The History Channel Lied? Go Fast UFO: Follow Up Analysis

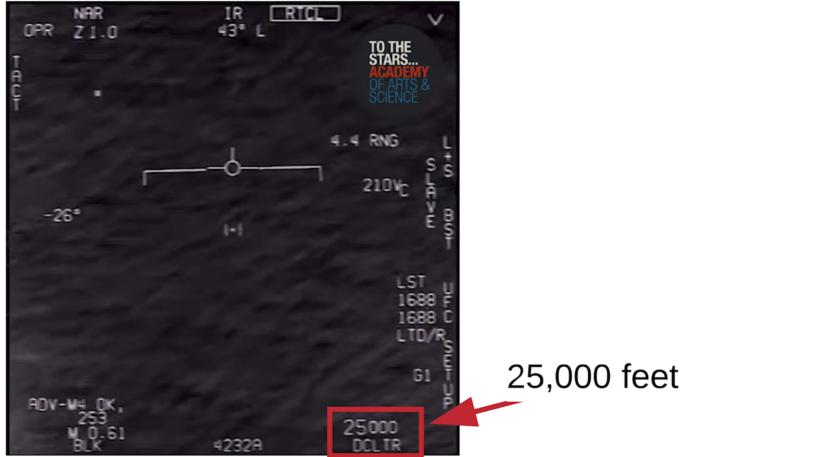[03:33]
This number right here at the beginning of the video indicates the jet's altitude in feet, and over the course of the video, it remains pretty constant at around 25,000 feet.
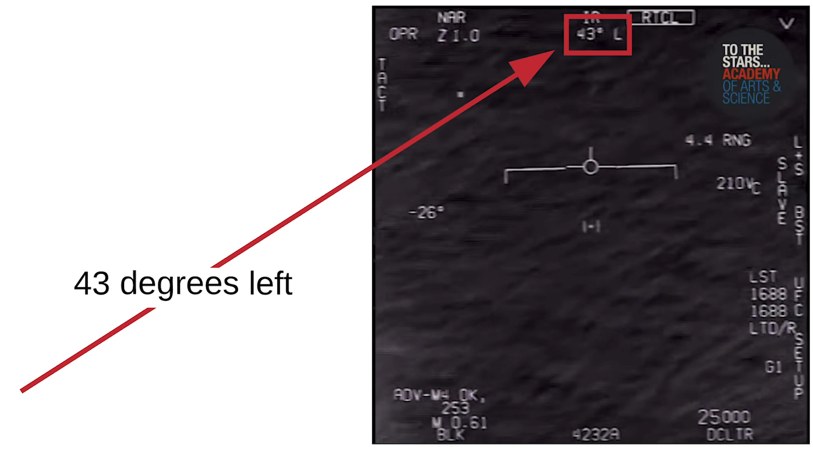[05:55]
This number indicates that the camera is at a 43 degree angle to the left of the jet when it first locks onto the object. Now keep in mind that this doesn't change our side view perspective at all.
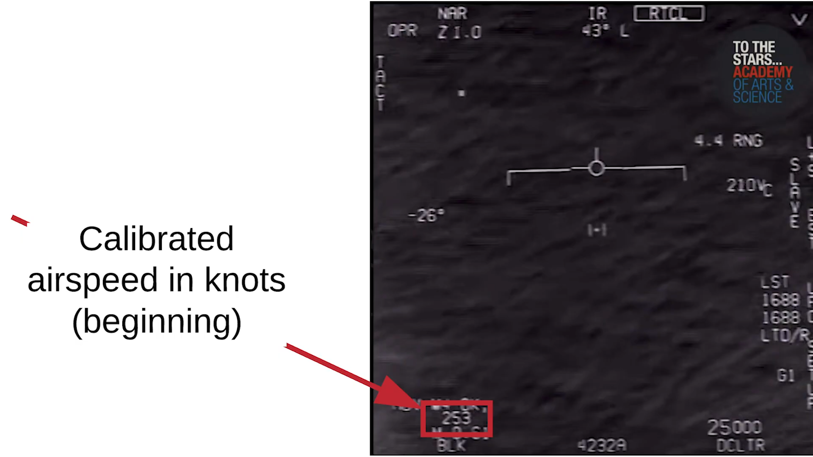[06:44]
But just to be overly clear here, at the point the camera locks onto the object, the jet is traveling at 253 knots calibrated speed.
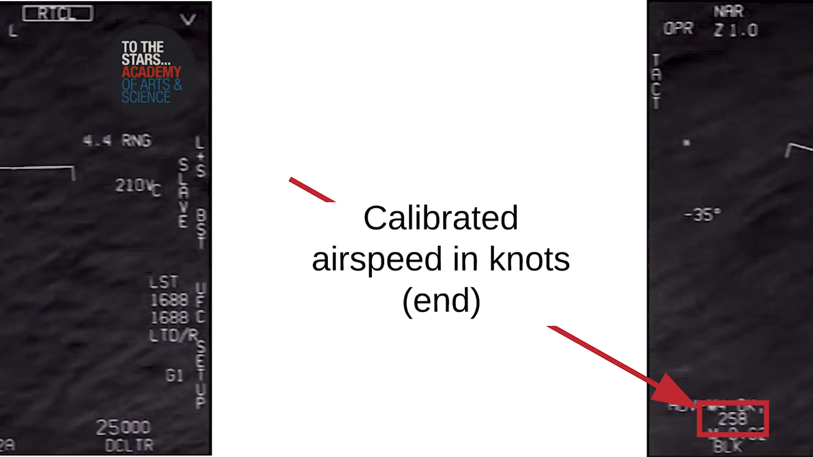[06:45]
And at the end of the video, it is traveling at 258 knots calibrated speed.
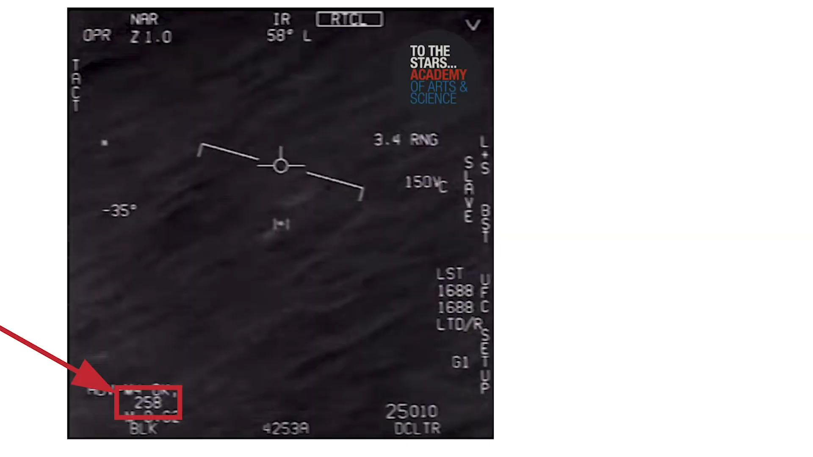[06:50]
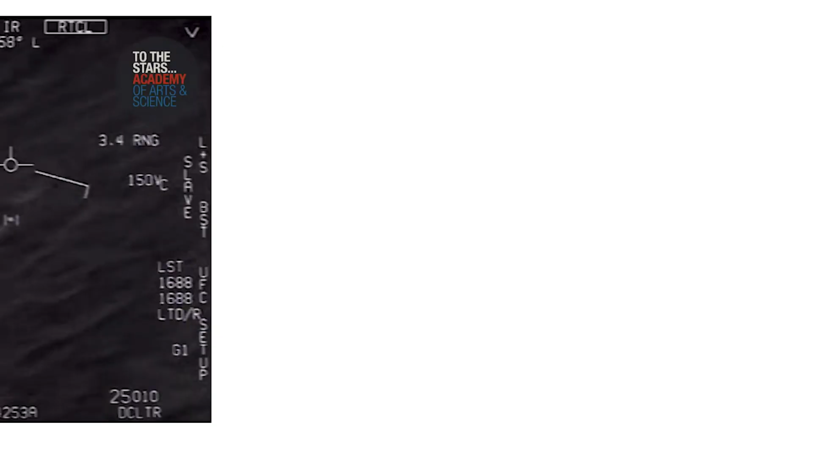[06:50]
To give you some context, this is a difference of less than 6 miles per hour. And 6 miles per hour over the course of 22 seconds, the length of time from when the camera locks onto the object to the end of the video, is negligible.
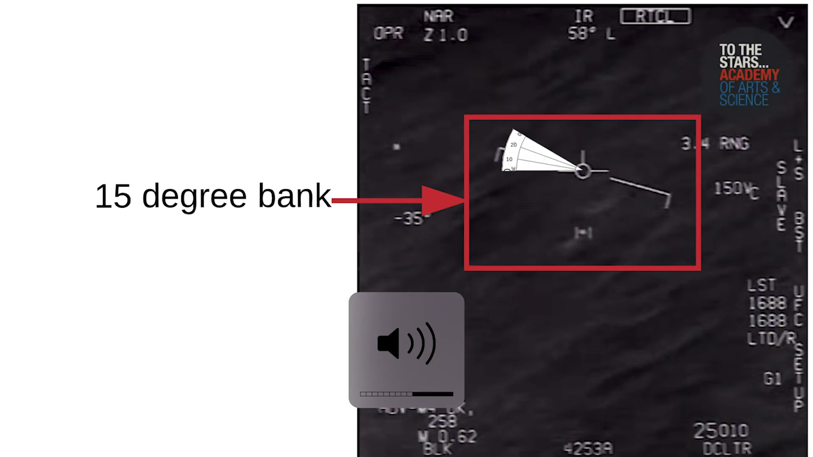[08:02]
Factoring this in, this is about what we get. And this is significant if we are to get a good idea where the UFO is at the end of the video. So now let's add the camera angle at the end of the video.
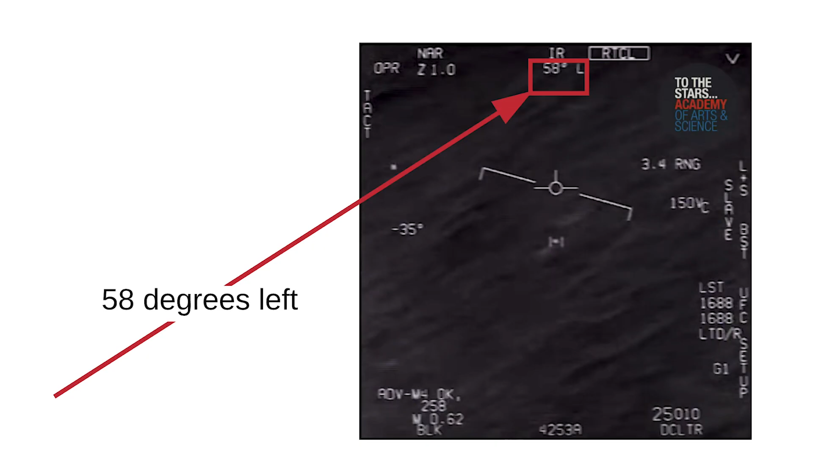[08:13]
It's at 58 degrees left of the jet, and that looks like this. Even without measuring, notice how the angle crosses exactly over where the UFO was at the start position.
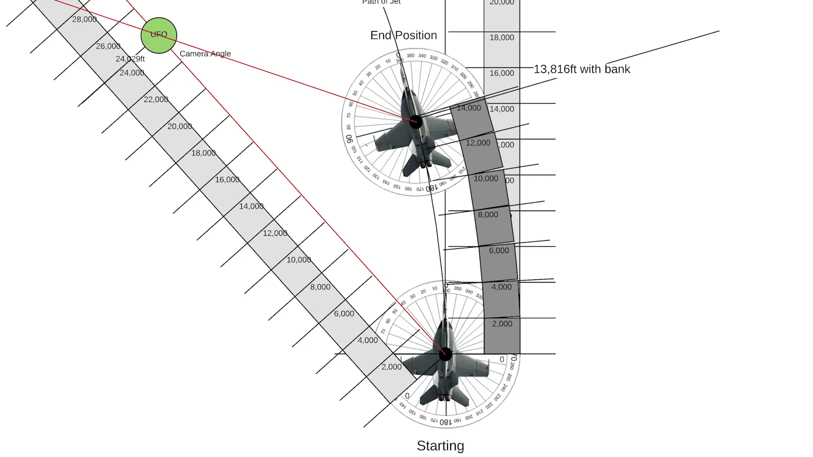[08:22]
Not looking good for unidentified and to the stars at the moment. Now we just need to measure down the camera angle and find out where our UFO is. Let's draw our final triangle from our side view to get the distance.
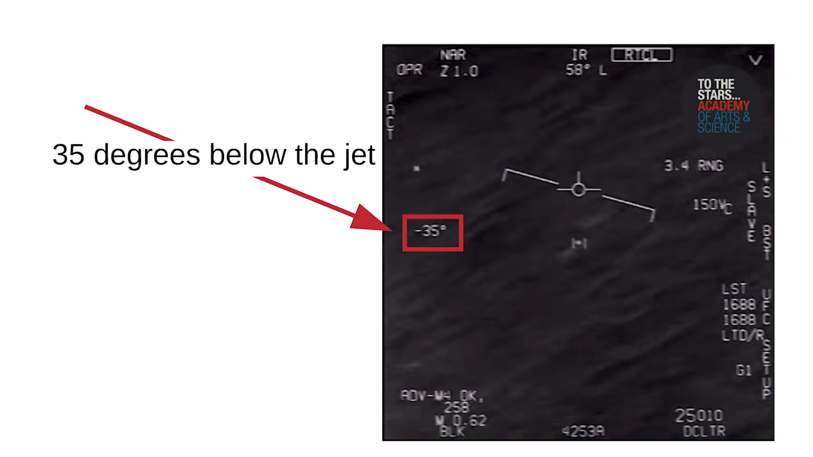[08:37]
We see right here at the end of the video, the camera is 35 degrees below the jet, which gives us an angle of 55 degrees.